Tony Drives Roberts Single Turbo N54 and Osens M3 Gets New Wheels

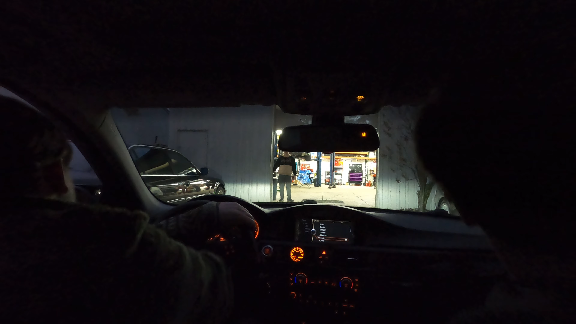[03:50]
Tonight we're taking a precision jet. Precision jet. Down. Look at that windshield. Oh dude. God, we're getting ran over by an angry Volkswagen driver. We gotta let her pass. Oh man, a BMW.
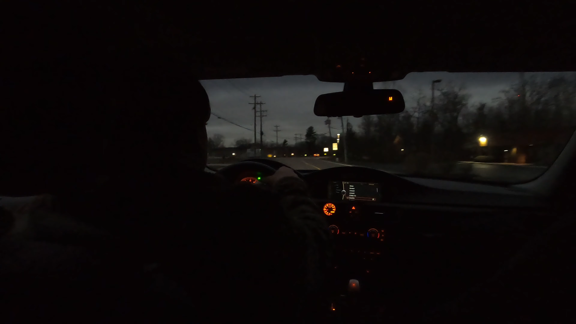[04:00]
Wow, dude, it feels so different, man. Well, yeah, it's a pretty poor driving BMW. Dude, I can't wait for mine, dude. Mine's gonna be like this, but crazier. Hell yeah.
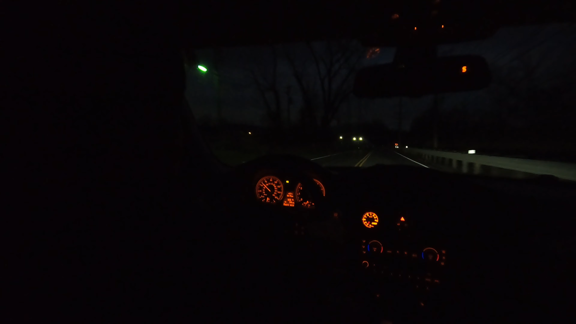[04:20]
No E85. No E85? No, sir. That was only to slow like down, slow maybe down. To like 6K.
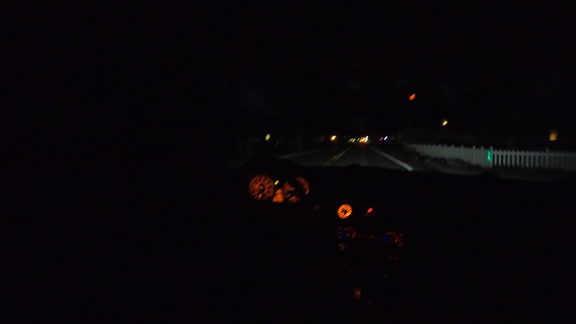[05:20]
I want to see that clip. She had too much sauce. Too much sauce. Oh, man. That's too funny. Much. Tanner Toons need to turn her down, dude. Nah, we need to turn her up a bit. Wow, it just sounds really good. Oh. Do we see a cop? We just passed a cop. Osens is slowing down. Here's Big Mike coming up. I don't know why Osens is slowing down.
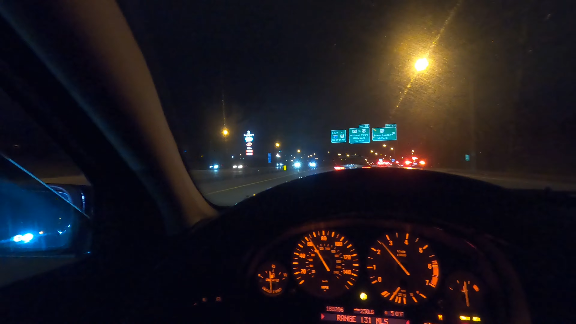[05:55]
Maybe the radar. There's Big Mike.